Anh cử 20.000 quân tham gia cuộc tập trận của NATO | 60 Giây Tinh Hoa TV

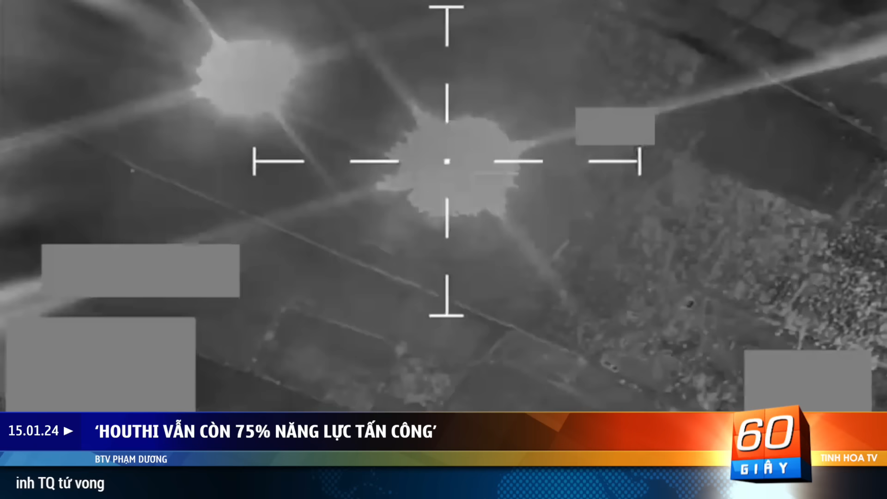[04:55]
theo đánh giá sơ bộ về đợt tập kích vào hôm 12 tháng 1 các cuộc tấn công của Hoa Kỳ và Anh quốc đã bắn trúng 90%
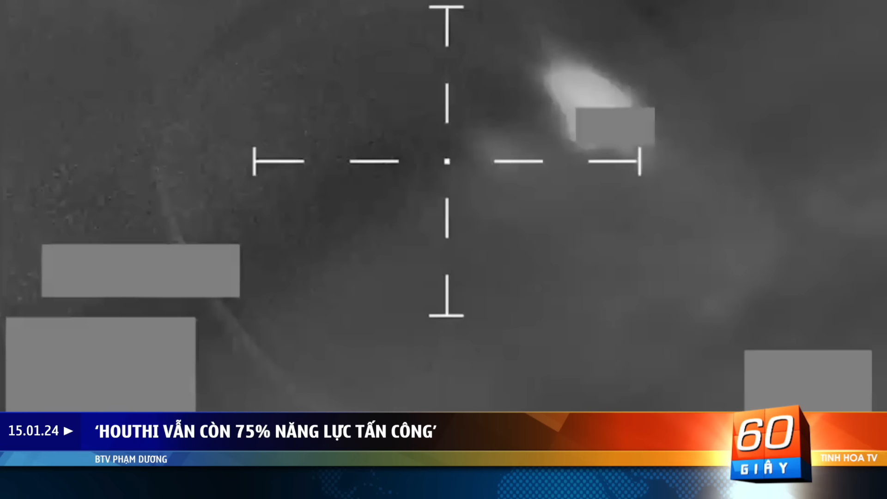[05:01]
các mục tiêu phá hủy hoặc gây thiệt hại hơn 60 bãi
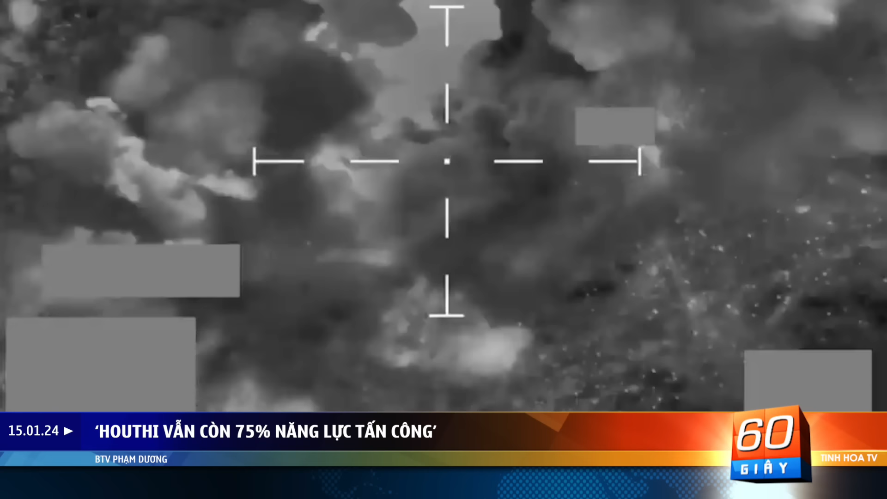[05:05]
chứa UAV và các loại hỏa tiễn của phiến quân Houthi Tuy nhiên,
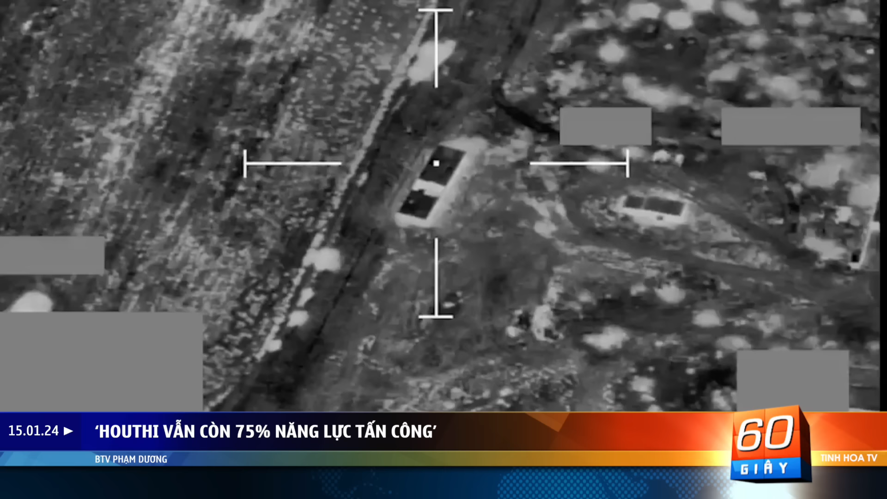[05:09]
tờ New York Times đã dẫn lời hai quan chức của Hoa Kỳ nhận định rằng Houthi vẫn còn khoảng 75% năng lực quân sự Một số khí tài của Houthi có tính cơ động cao nên chúng có thể được đưa đến những nơi trú ẩn nếu cần thiết